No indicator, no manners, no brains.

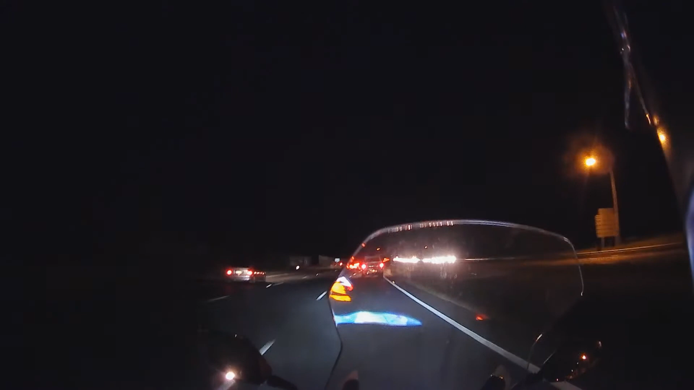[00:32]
VRO. Oh, now you've found the indicator. Oh, you idiot.